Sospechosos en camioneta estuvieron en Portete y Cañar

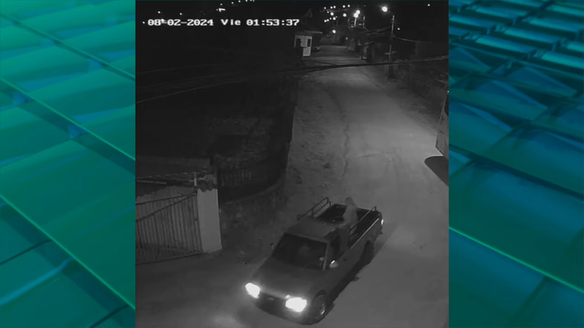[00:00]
La madrugada de este 2 de agosto, en el barrio Industrial, en la parte posterior del cementerio de Girón, se denunció la presencia de individuos sospechosos a bordo de una camioneta, quienes se bajaron e intentaron ir caminando por la vía antigua hacia Bellavista.
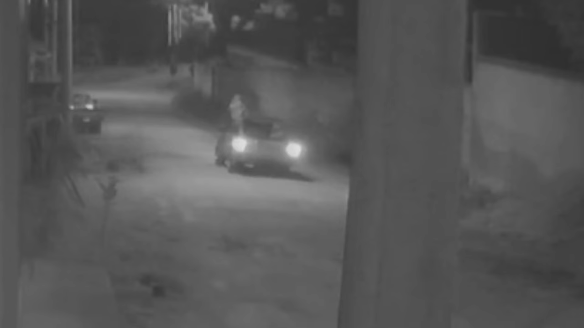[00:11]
Pero al ser descubiertos, según versión de moradores del sector, habrían amenazado con un arma de fuego a quien los divisó e inmediatamente huyeron. La camioneta usada no tenía placa, se informó. Esto ocurrió según datos de la Cámara de Video Vigilancia Minutos antes de las 2 de la mañana. Vía telefónica desde Portete se notificó que a bordo de la camioneta,
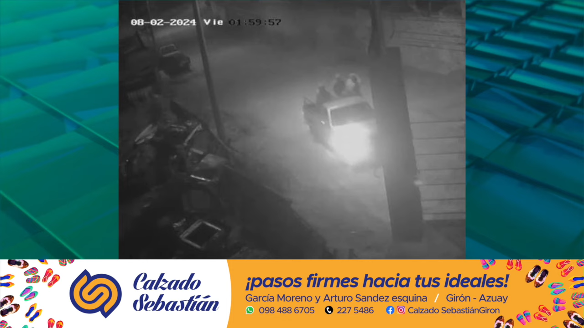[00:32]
la misma madrugada a las 3 horas 20 minutos, aproximadamente unos 7 sujetos entraron a una propiedad con las luces apagadas.
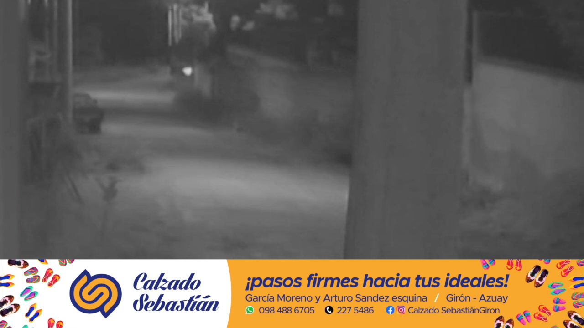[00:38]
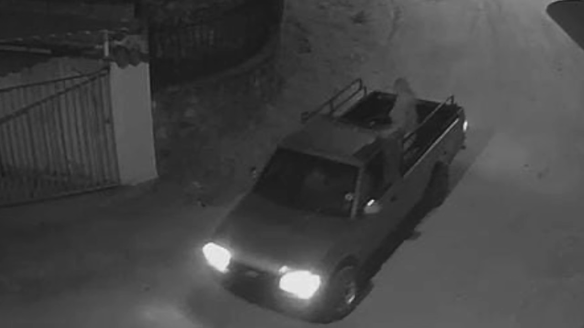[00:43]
Se acercaron a la casa gritando que son vecinos y están persiguiendo a unos ladrones. La dueña que duerme junto a la ventana de inmediato se asomó y los desconocidos huyeron. Varios vecinos posteriormente dijeron que vieron al carro que fue conducido a alta velocidad rumbo a Cuenca. Un ciudadano, al ver estas imágenes en la red, ha identificado el vehículo y asegura que sería la misma camioneta que el día anterior, el 1 de agosto. En la madrugada perpetró el robo de ganado en Guapán, provincia del Cañar, aproximadamente a las 3 de la mañana.
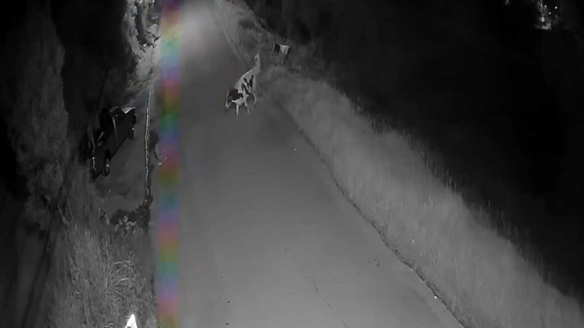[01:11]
Pidió que se avise a los moradores de Girón que estén alertas, porque se trataría de una banda de delincuentes de un tristemente célebre lugar de la ciudad de Cuenca, quienes roban ganado y vienen haciendo daño en Azogues y Cuenca por varias ocasiones.